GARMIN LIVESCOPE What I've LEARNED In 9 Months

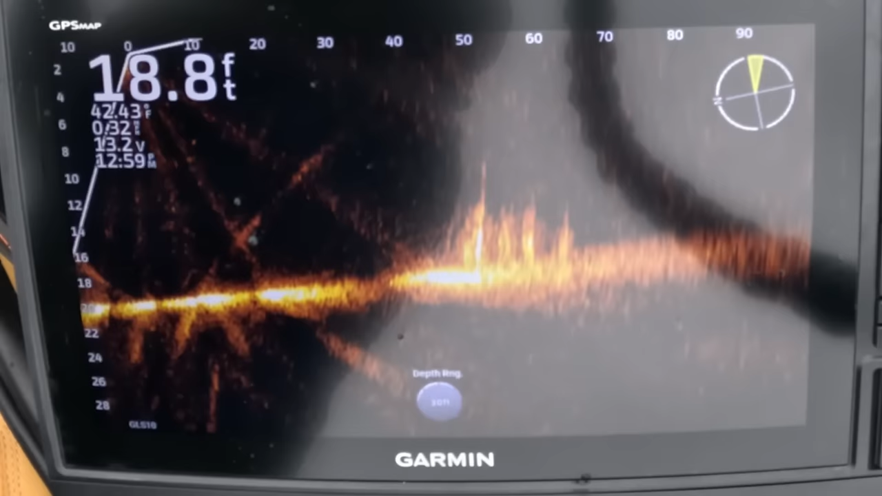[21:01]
On screen: depth 18.8 ft
use that board fishing sonar to locate a stump or something that's 80 feet in front of you that you didn't know was there or as you're coming up on a waypoint it's good to have that to kind of spin around have a look in that brush pile let's see if there's any fish relating to it if they are you can make a few casts at them if not you can just keep on moving so it's not so much about actually catching fish that you're seeing it's really to me the biggest advantage um at least in the southern part of the country now up north they do you know it is deadly on smallmouth i'm just sitting there picking them off and really that works everywhere if you've got
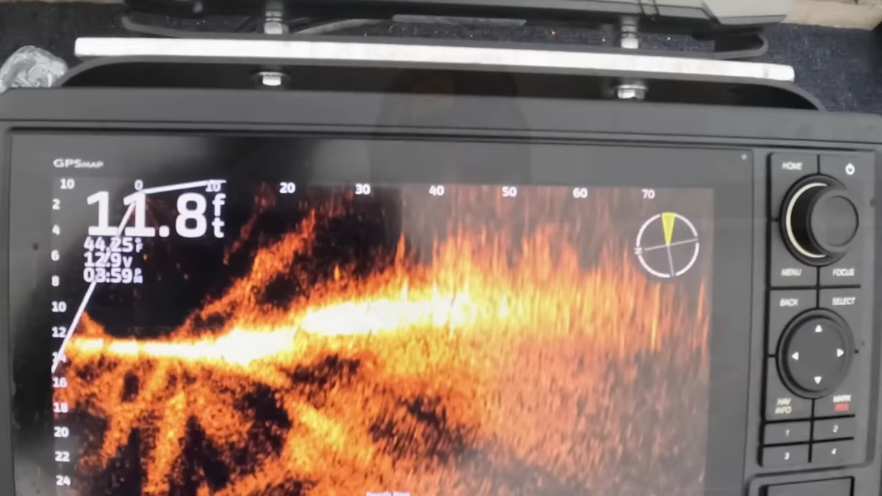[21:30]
On screen: depth 11.8 ft
um and and looking and looking to brush into lay
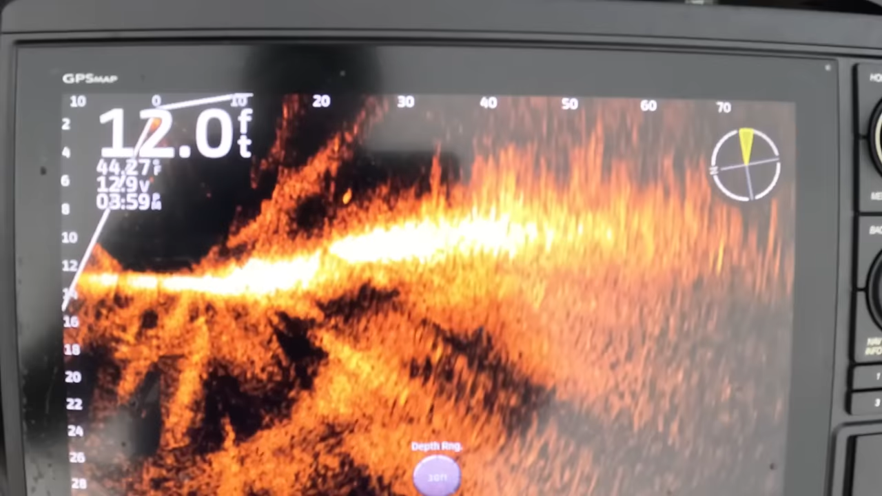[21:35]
On screen: depth 12.0 ft
downs crash things like that that's that's the biggest advantage for me personally is to be able to look into that cover and to find new cover
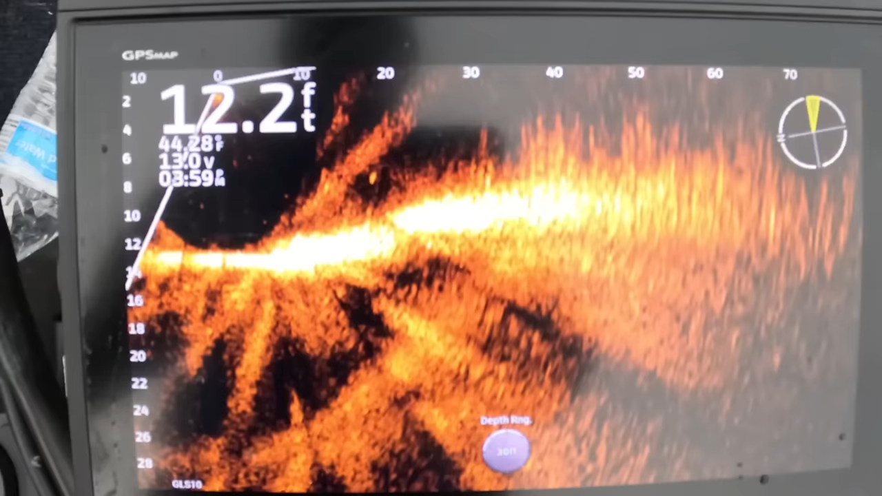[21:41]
On screen: depth 12.2 ft
as i'm fishing down the bank i'm always panning around looking for stuff i can't tell you how many new weight points i have just because i've spun that trolling motor around put